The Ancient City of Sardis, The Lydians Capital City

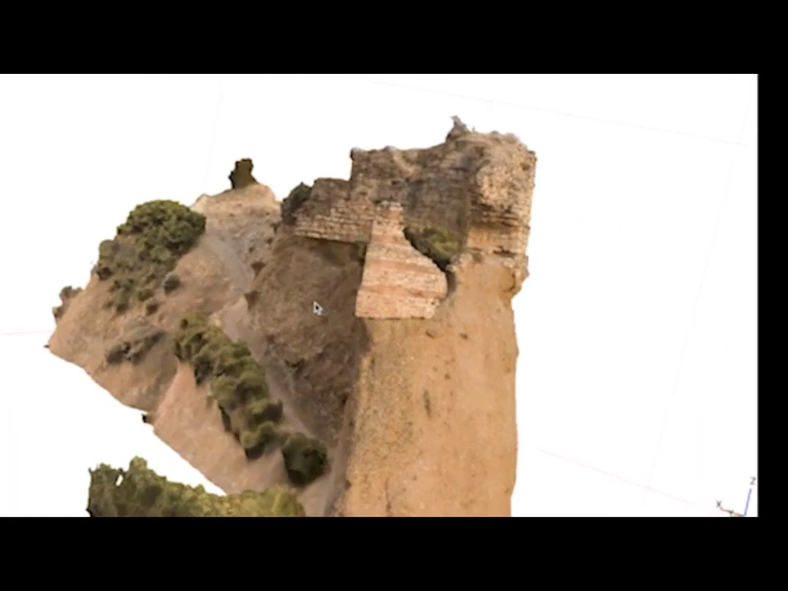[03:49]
The process has also allowed us to identify parts of the cliffs that have fallen away,
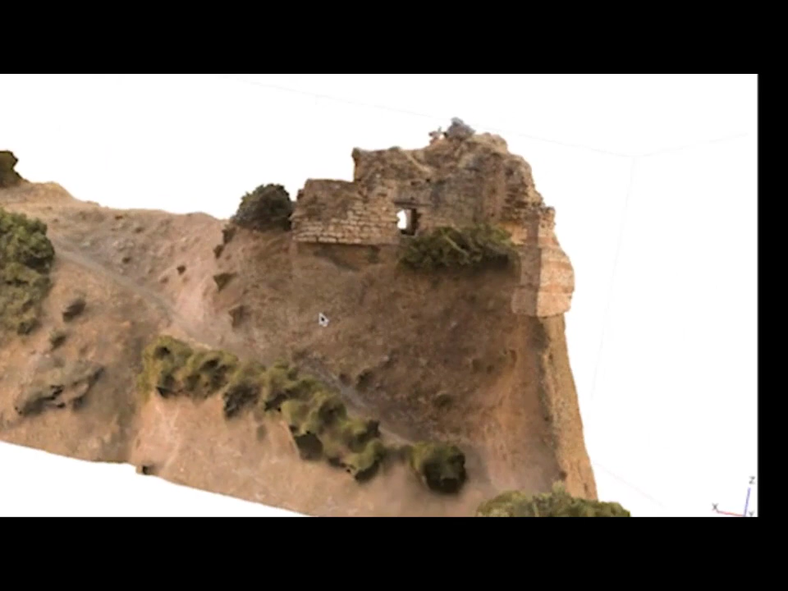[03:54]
to map out where now missing sections of the wall once stood,